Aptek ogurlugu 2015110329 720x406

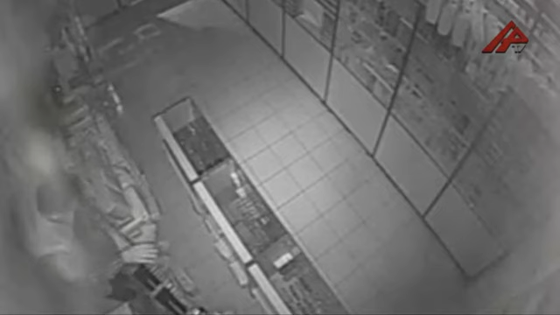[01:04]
İki nettimala görə uğurluğu edən şəxs tək olmayıb. Aptekdə kassa aparatından pul və xeyli pampers aparıldığı müəyyən edilib.
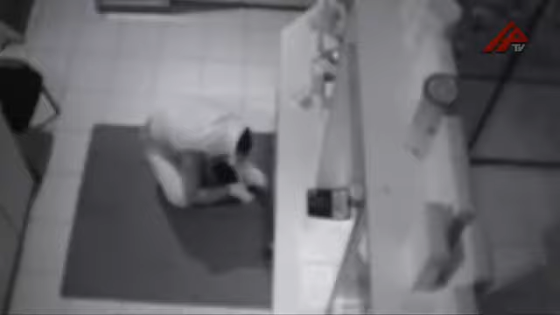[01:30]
Fakla bağlı cinayişi başlanıb. Hasəni törədən şəxsin kimliyi müəyyənləşdirilir. Qeydə ki, bu, aptek sahibinin başına gələn ikinci uğurluğu hasəsidir.